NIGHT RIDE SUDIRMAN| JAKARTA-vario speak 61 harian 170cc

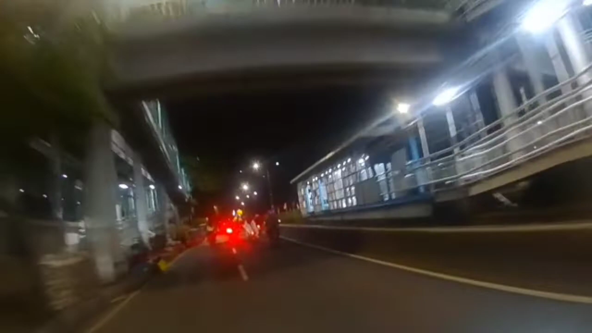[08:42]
Bener cuy, udah Sudirman langsung ke Kuningan ini mah.
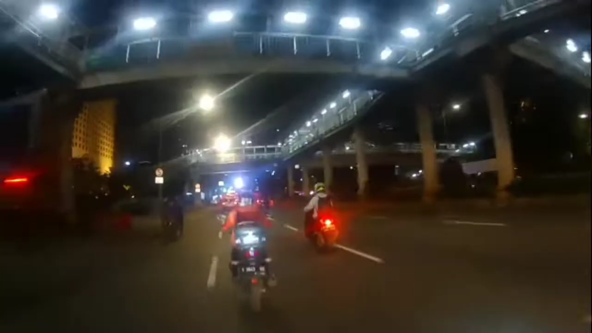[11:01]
Kuningan pancoran cuy, digas terus. Sekarang ini udah jam 01:30 OTW.
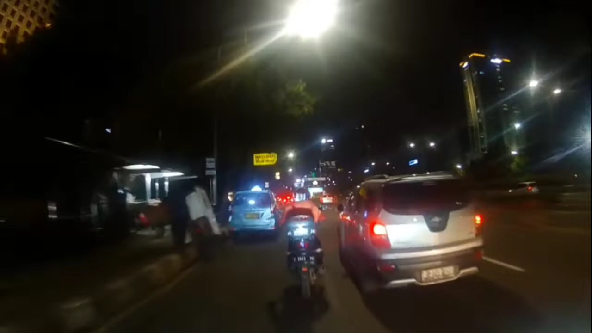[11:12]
Masih gerbang 01. Kalau penginapan nggak apa ya, nah, semalam
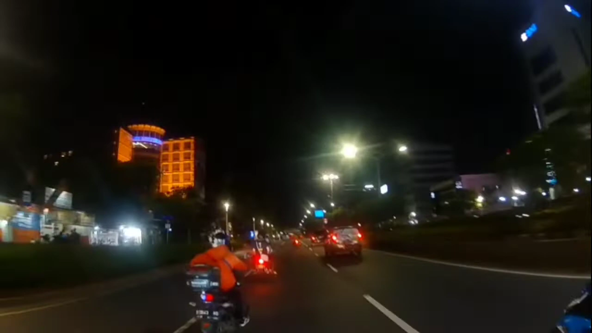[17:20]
Jatinegara sih, kalau lulus berarti Jatinegara ini.